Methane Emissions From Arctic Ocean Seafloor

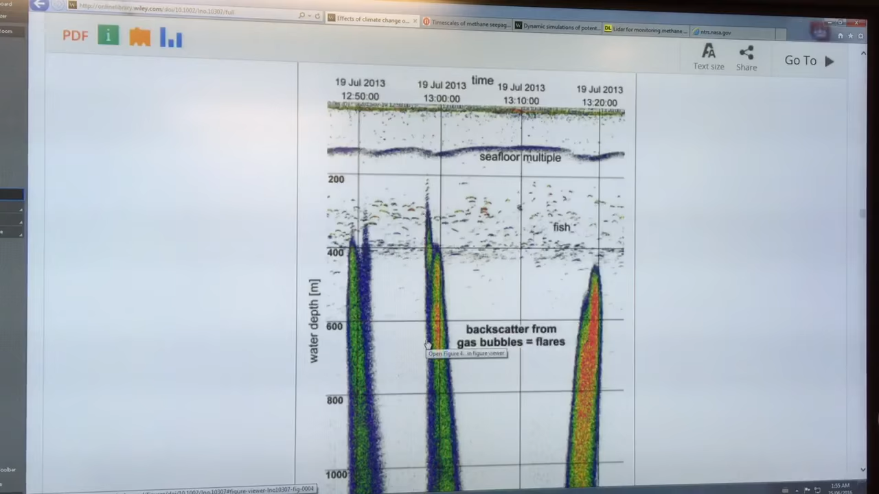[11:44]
This is the bottom down here. You get these, uh, lots of fish up here on the sonar and you get scattered from the gas bubbles and you can see these plumes coming up.